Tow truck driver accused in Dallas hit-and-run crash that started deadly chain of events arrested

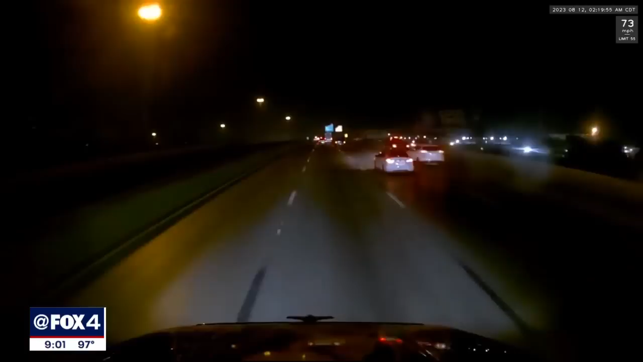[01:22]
on August 12th, Garcia was driving a red tow truck that clipped a van on I-30 near 2nd Avenue, causing a tragic chain of events. The van spun out and stopped facing oncoming traffic, but investigators say Garcia took off in the tow truck. 25-year-old husband, father, and Marine veteran Donald Collins III pulled over to help the people inside the van.